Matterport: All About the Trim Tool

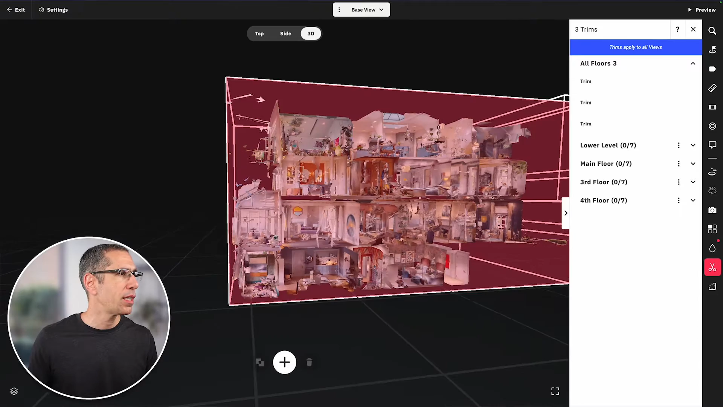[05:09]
is right above this area here right there i want to clean that up a little bit so let's first figure out
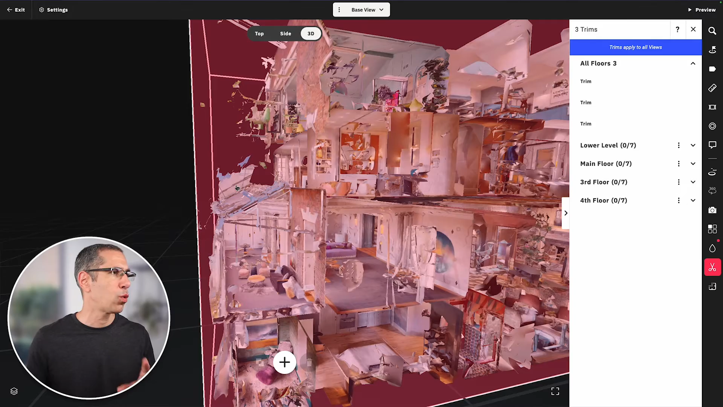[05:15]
what floor that's on so it's on the main floor and you can see that my roof line here is at
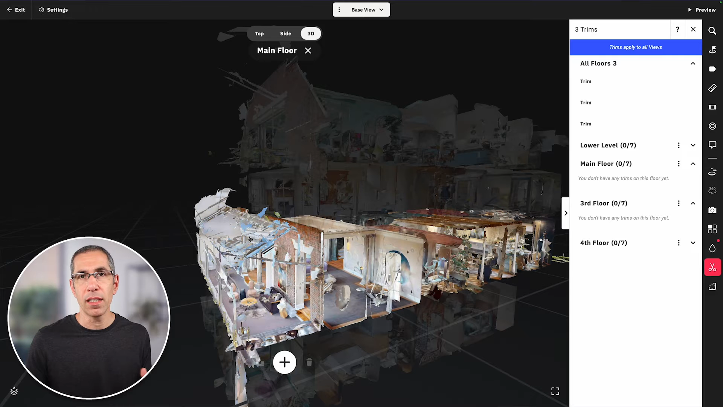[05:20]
a little bit of an angle so i'm gonna have to rotate this trim block let's go ahead and create this trim block i'll
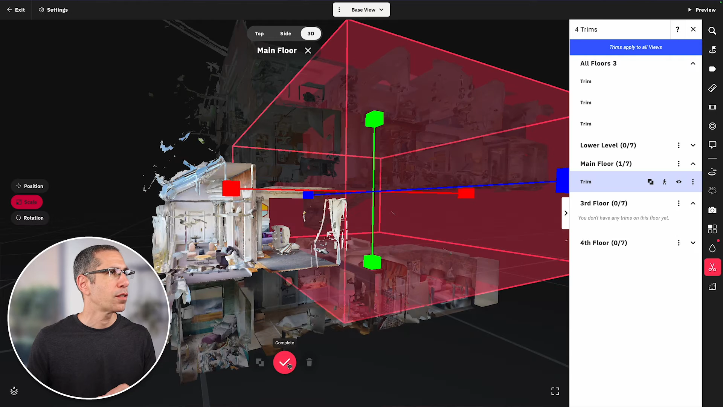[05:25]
start with the top view and i'll start by positioning this the number four hit the number five to go into
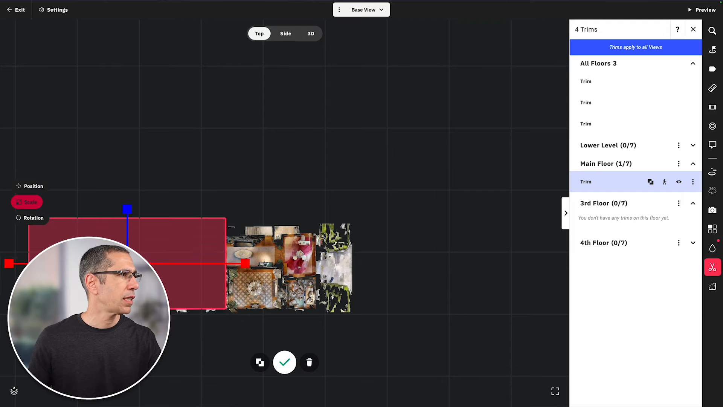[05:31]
scale don't need it to be this big go into the side view now all right so it's much too high put it
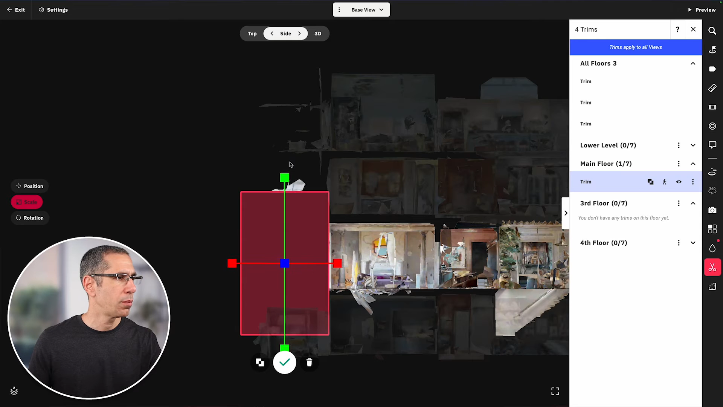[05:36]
up there all right so this is all i need let's go to this other side
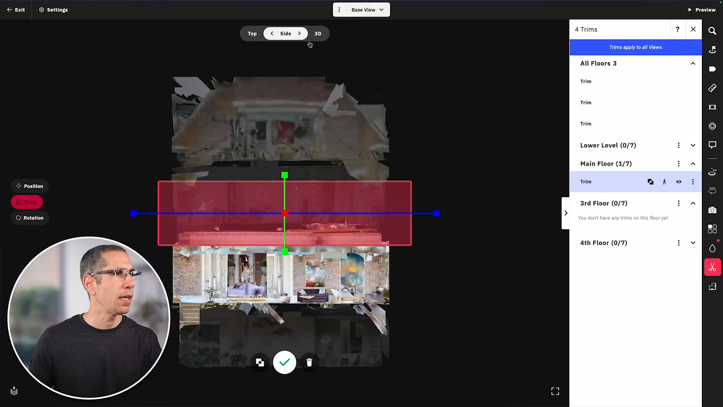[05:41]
yeah 3d view real quick this block covers everything but again i want to rotate this block i'll go into rotation and rotation is one of those things that as you can see it gets a little
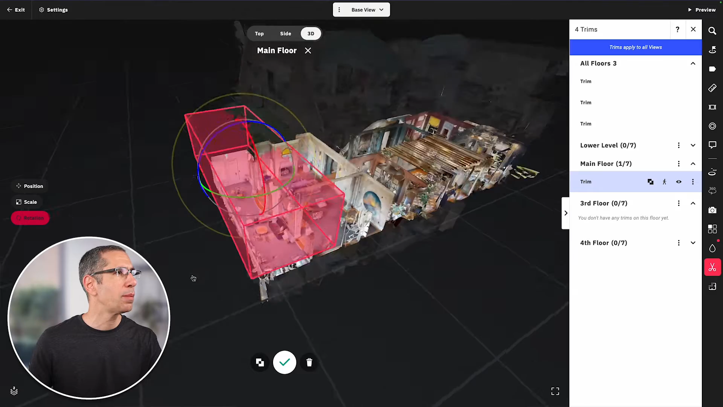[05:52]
bit confusing in this 3d view so i like to see this from the side view now there's no question which axis i'm going to be rotating normally i use this outside circle to just grab it and rotate it this way after it's been rotated i'll go back into position and move this to make sure that i've got the right angle back into rotation and back into position that's
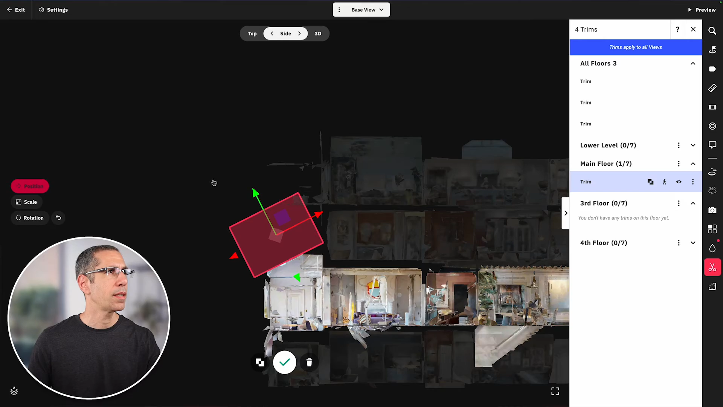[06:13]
it check this out in the 3d view looks pretty good i can see from down below i may have
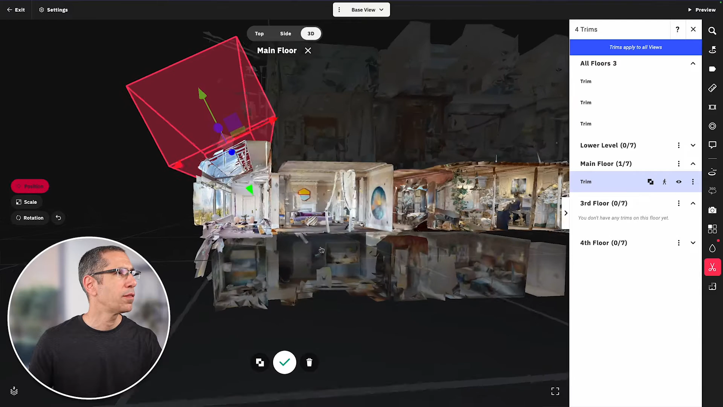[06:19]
made it a little bit too close i'm trimming away some of this mesh so i'm just going to pull back a little bit right
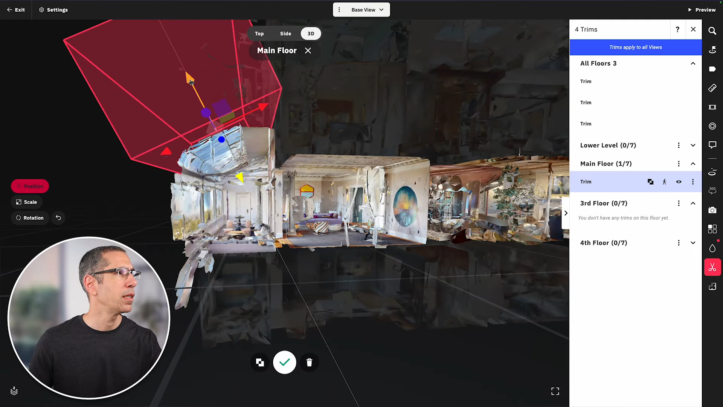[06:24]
there then hit the check if i go ahead and look at all floors now again you can see that it
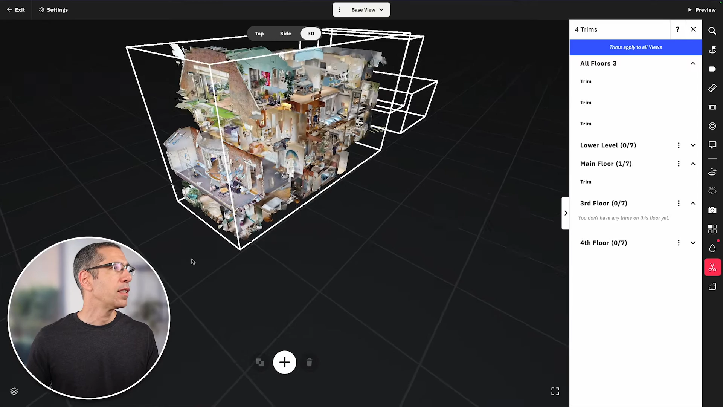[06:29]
is starting to come together the model is looking a lot cleaner already let me get out of this tool so i don't see all of these lines without all the outlines of the trim blocks i just find that it's a lot easier to see what else needs to get trimmed
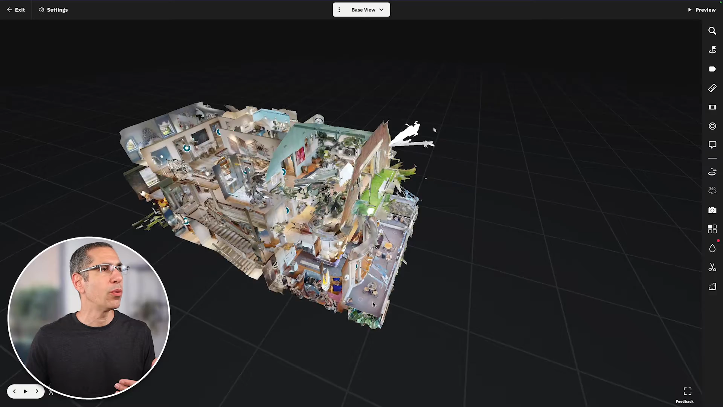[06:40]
away and it looks like i've got a little bit more mesh right over here that i can get rid of and
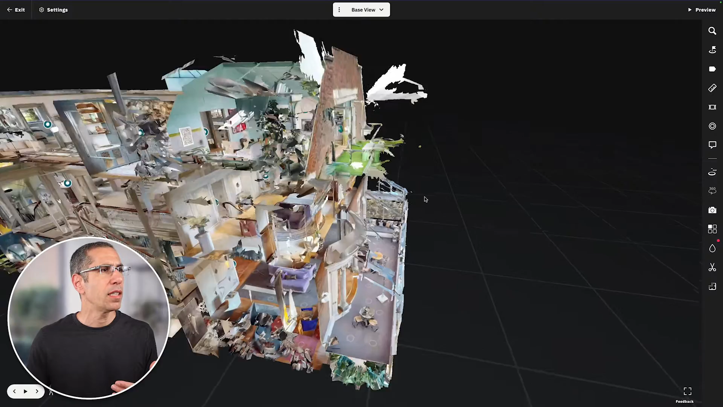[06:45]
some reflected mesh from the glass on the balcony right out here so not a problem
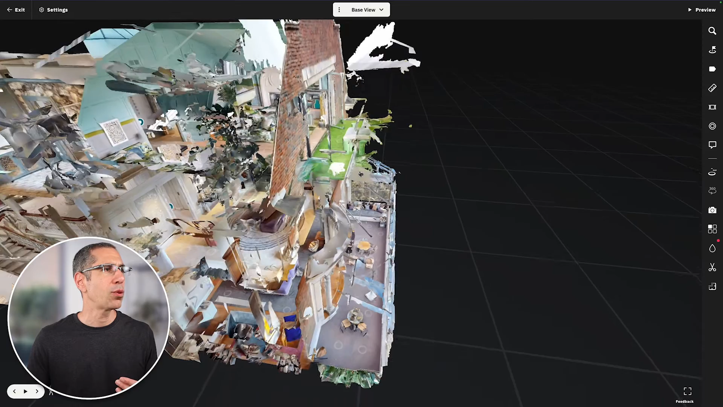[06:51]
creating some of these but what i wanted to show you back in the trim tool is now that i've got these three trim blocks up here and you can see this trim block on the main floor now counts as one of seven i can move this trim block by using the three dot
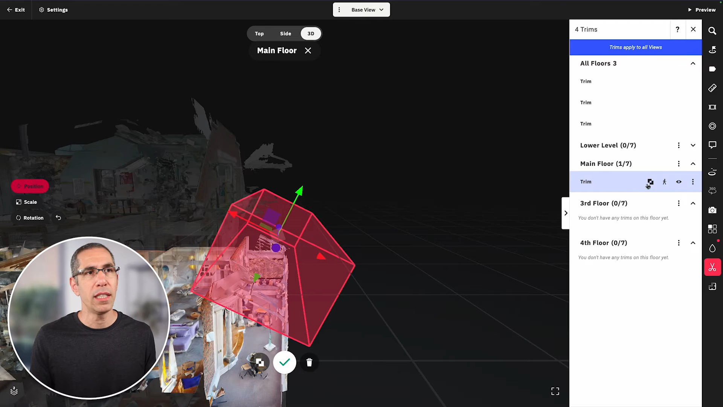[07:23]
delete any of these that's also under the three dot menu right over here i can also hide this trim block using the hide tool right there so now you can see the mesh in this view it'll probably be easier if i show you this one here
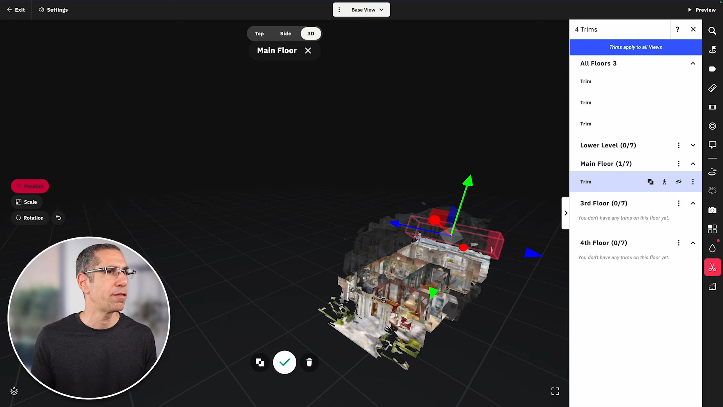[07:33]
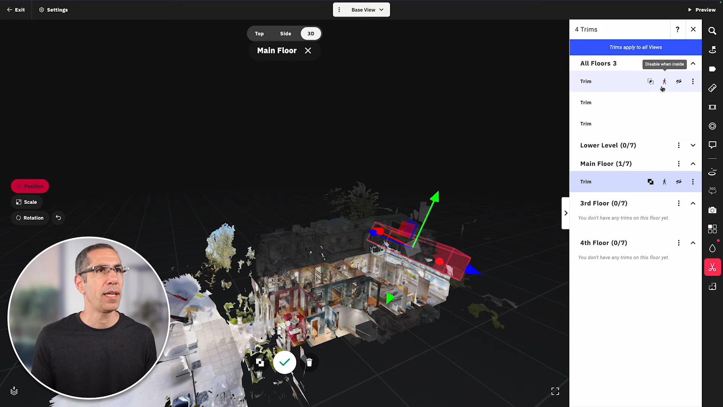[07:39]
tapping that you can see all the mesh appears back again and of course showing the trim block applies it to the mesh and that's actually something that's very important to keep in mind because these trim blocks are actually not trimming anything